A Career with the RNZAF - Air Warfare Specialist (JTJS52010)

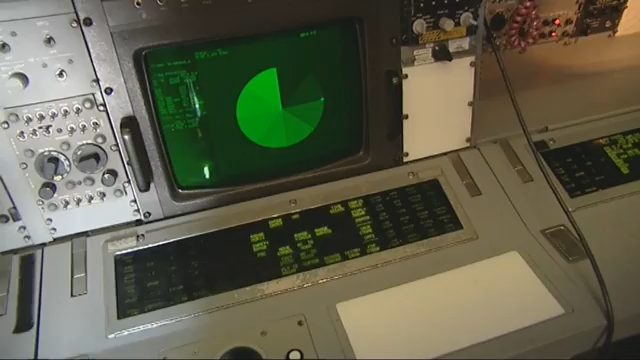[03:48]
This station here, this is the TACO station. They basically run the mission when we go flying.
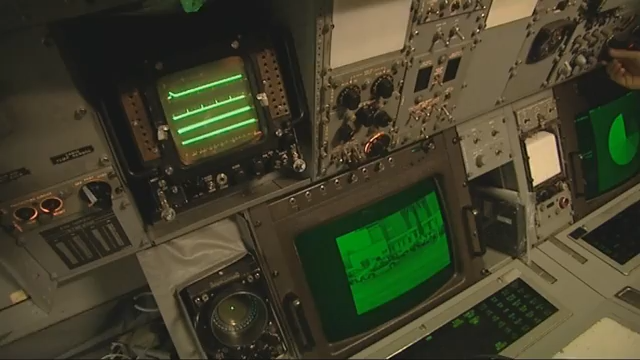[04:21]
These two stations here are the air warfare sensor specialist stations.
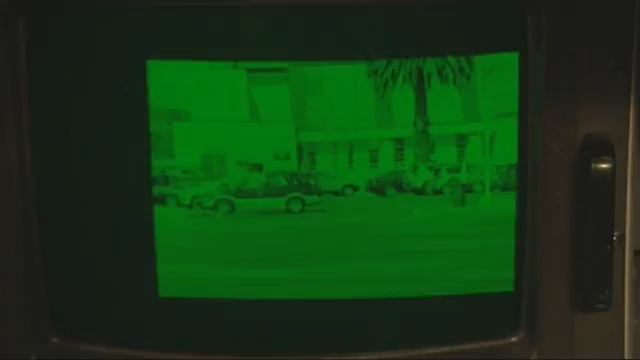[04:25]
This one here is the electronic surveillance measures, or ESM person. And these two little funny black things over there,
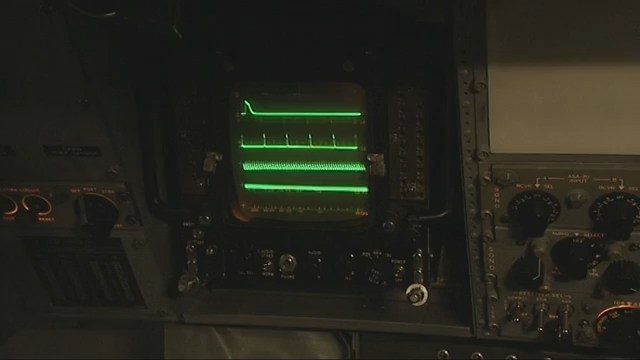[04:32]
with little squiggly lines on them, are just listening out for other radars that are out there.
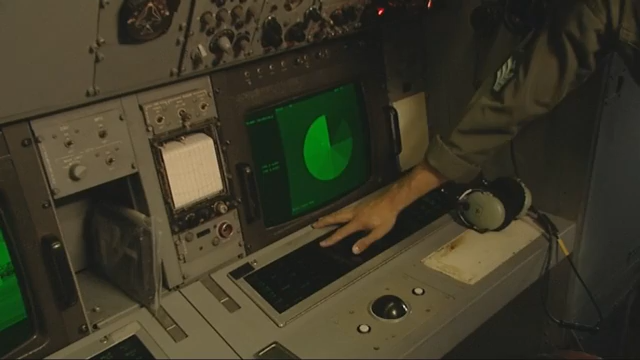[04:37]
This is the radar station, and this is basically the eyes and ears of the aircraft.
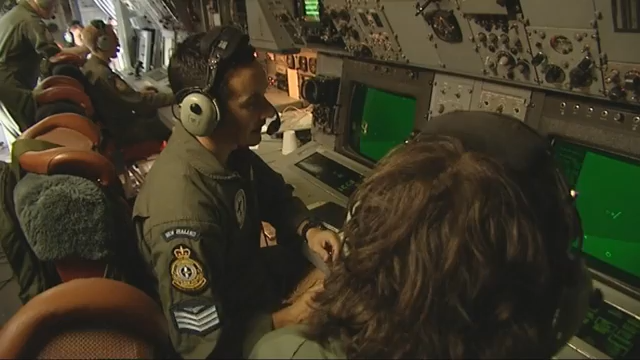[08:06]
Okay, so Pete, if you look at the screen in front of you, you see there's a line of weather here on the nose that looks quite rough.
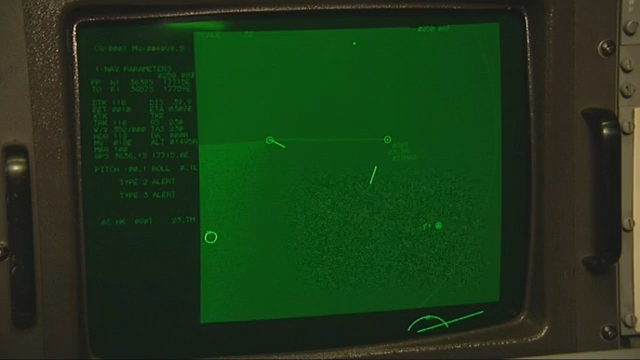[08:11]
The pilots can't see that it's rough out the front, so we need to tell them. Um, pilot radar, weather on the nose, 23 miles.